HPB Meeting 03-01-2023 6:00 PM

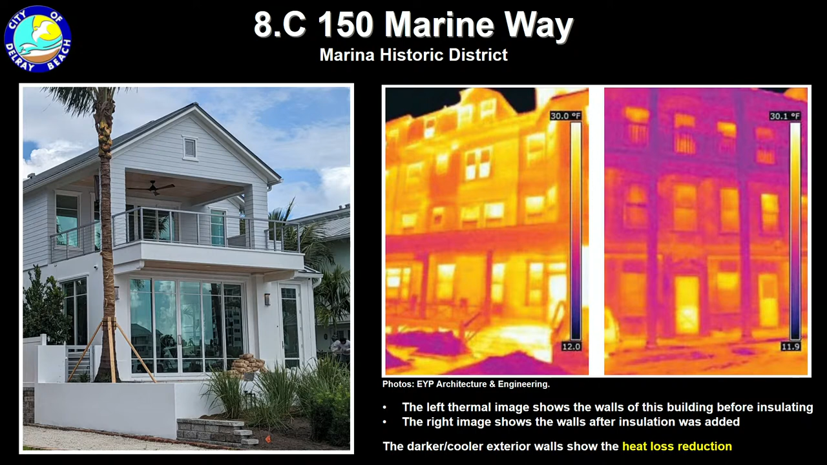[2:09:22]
And we landed on Preservation Brief 3, which is the energy calculation requirements for historic buildings. That does not provide a ton of guidance or any much at all for new construction, but there was a lot of discussion about what has happened over the last 100 years or more and how new modern buildings are being addressed in their construction. And what I've provided for you here is a screenshot from that document, which shows an older building in the thermal image on the left before that building was insulated.